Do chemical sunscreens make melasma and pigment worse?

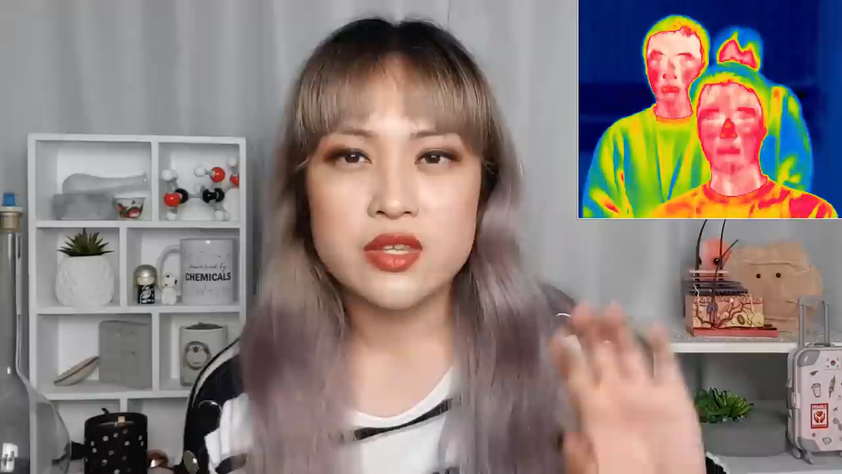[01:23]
This takes photos that show you things at different temperatures as different colors and you can see down to about a one degree Celsius difference.
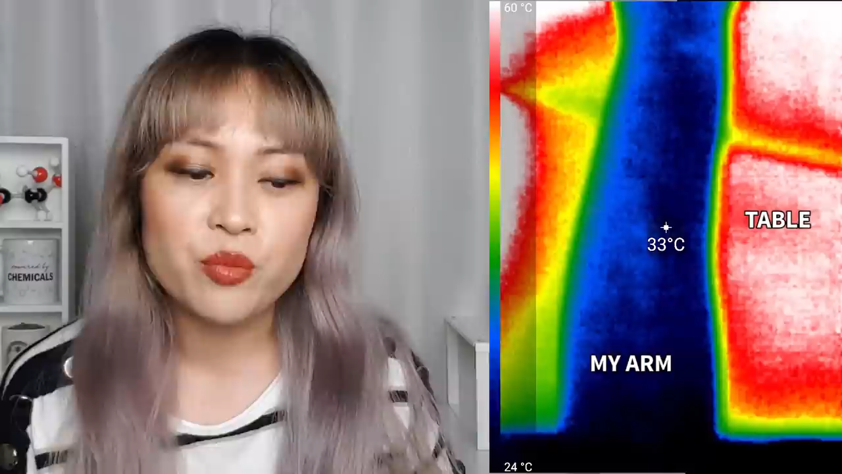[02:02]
On screen: spot 33°C, scale top 60°C, scale bottom 24°C
You can see the color scale on the side, ignore the temperature in the middle, that's not always accurate, we wrote down the actual temperature numbers. The next thing I noticed was that things that I didn't think would make a difference actually made a pretty big difference. So for example my arm near my elbow was hotter than my arm near my wrist. That's because things that are closer to the center of your body are warmer because it's getting more warmth from things like blood.
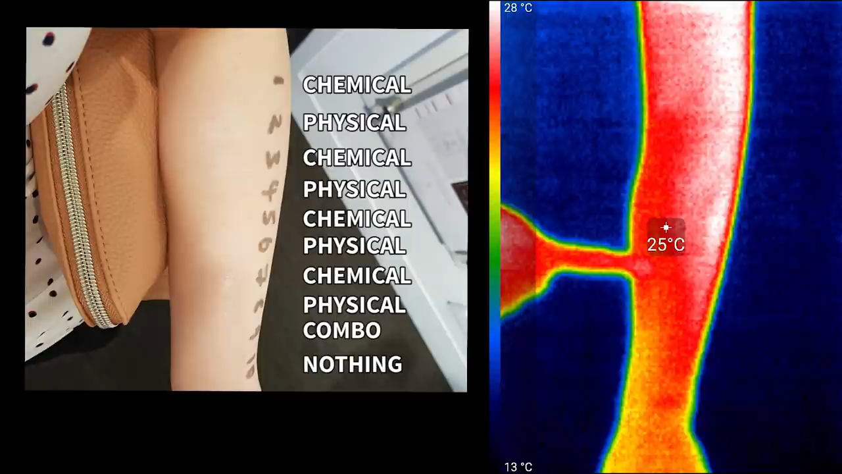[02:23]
On screen: spot 25°C, scale top 28°C, scale bottom 13°C
I actually had a whole bunch of sunscreens both chemical and physical on my arm here and you can't see any temperature differences but you can see the difference between the top of my arm and the bottom of my arm.
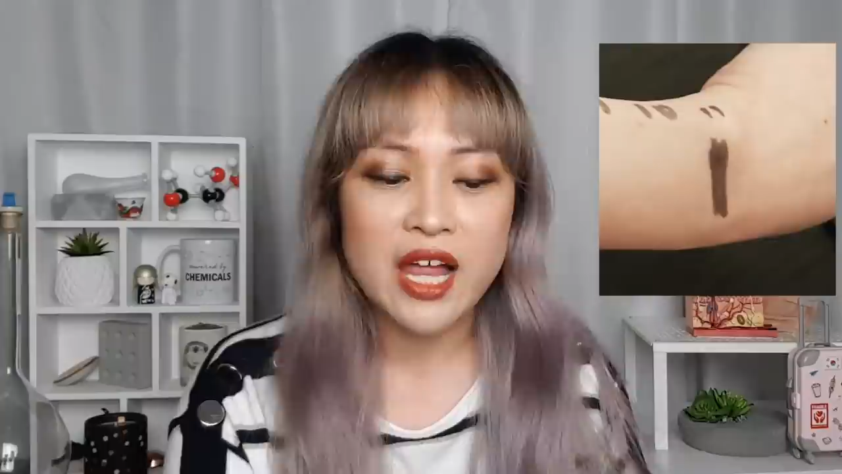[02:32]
Next I put a big black texture mark on my arm to see if it would make a difference. We all know that black things like to absorb lots of visible light from the sun and heat up and there is a lot of visible light in sunlight. So we thought this would be a really good test to see what a thin film of something that absorbs light and produces heat really well would look like on the skin. But again there just wasn't much of a difference.
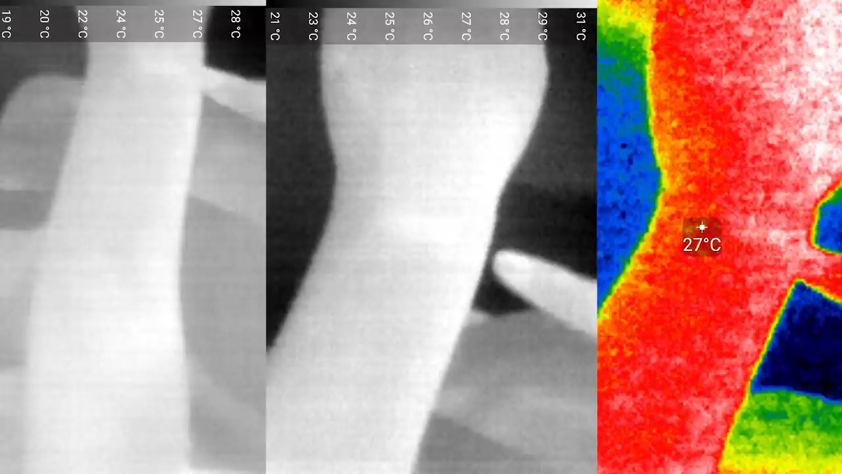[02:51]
On screen: spot 27°C
I'm pointing at the mark in these photos and if you squint you can just see it. But this does make sense. Humans are about two-thirds water.
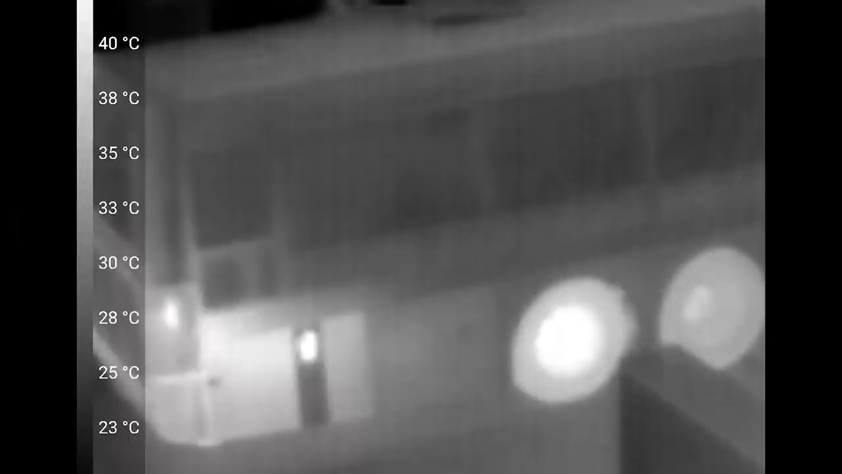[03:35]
On screen: scale top 40°C, scale bottom 23°C
At the start the chemical sunscreen was actually four degrees colder. We figured it was because the sunscreens were still drying and so ethanol was evaporating from that. Ethanol when it evaporates cools down something significantly. We tried again 10 minutes later after everything dried and we found that the physical sunscreen was one degree colder. But then we rotated the film by 180 degrees and we found that the chemical sunscreen was one degree colder.
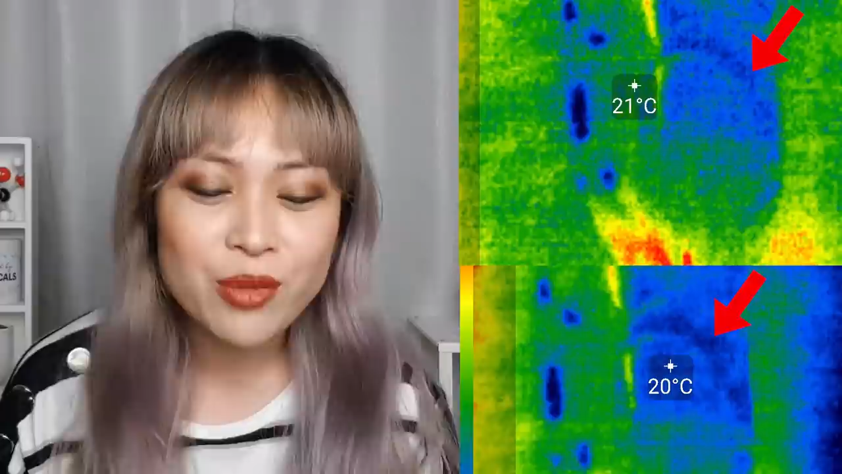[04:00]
So it seems like the angle of the film and the angle of the Sun makes a bigger difference than the type of sunscreen.